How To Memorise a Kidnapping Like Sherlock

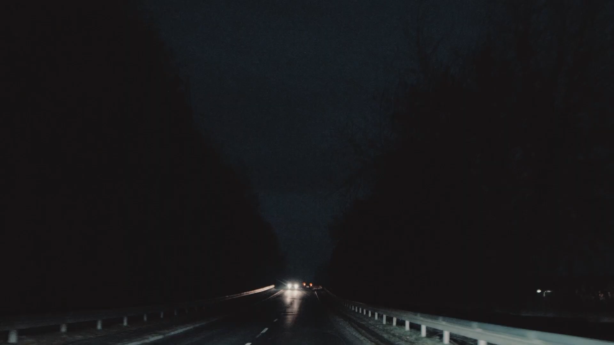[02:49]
All of the cars that passed you by, all of the shops, the turnings, the weather, the people walking,
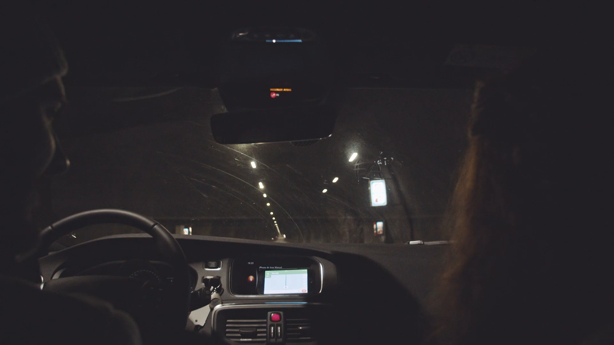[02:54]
who was walking, what were they wearing, how fast you were going, the music that was on the radio,